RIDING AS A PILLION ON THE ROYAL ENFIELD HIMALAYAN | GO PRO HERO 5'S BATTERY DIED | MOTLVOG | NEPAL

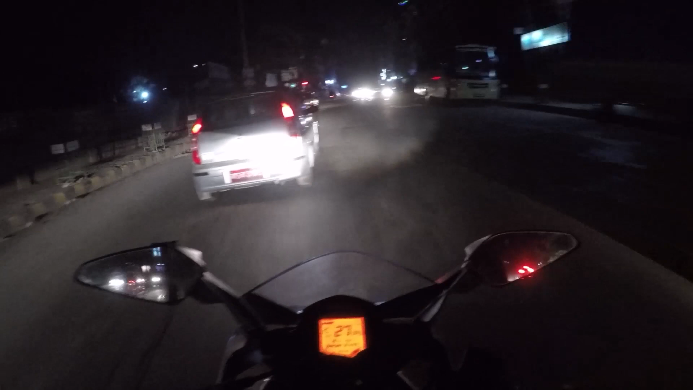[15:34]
you know. It might be just that one bike, you know, the crazy Ben riders bhinaju ko bike. Sabai jana sang kura gariyo, sabai ko opinion liyo, ani sabai le tei bhandai thyo tei bhara. Sabai match bhako kura matra boleko ho maile aile. Ani tyeti ho. Tyeti ho.
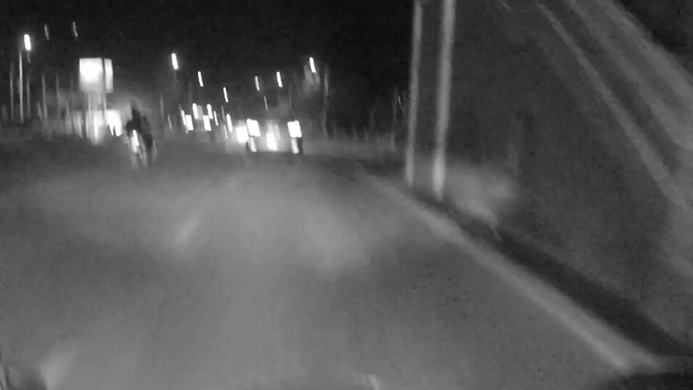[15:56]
Eti bhanala tudi khel ghumiyo. Checking it, checking this aaj ta.
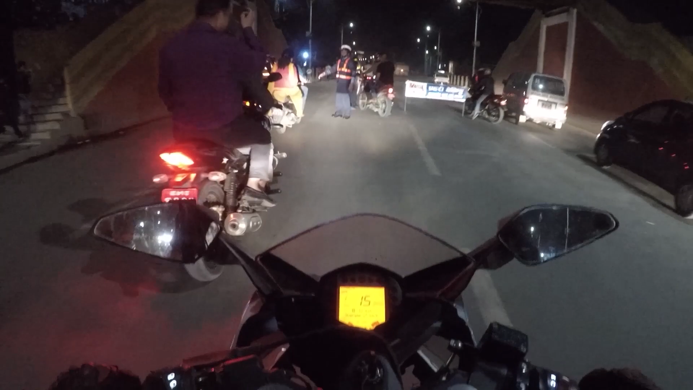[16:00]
Aaj ke chha ki? यही नया बाजार सम्म ओ जेसीबी ओ माय गॉड साच्चै जेसीबी देखिरहे अनि नै छ जेसीबी भन्दा नै त टी-रेक्स पो परेछ सो या इन कन्क्लुजन लाइक व्हाट आई नोटिस अबाउट द बाइक इज द्याट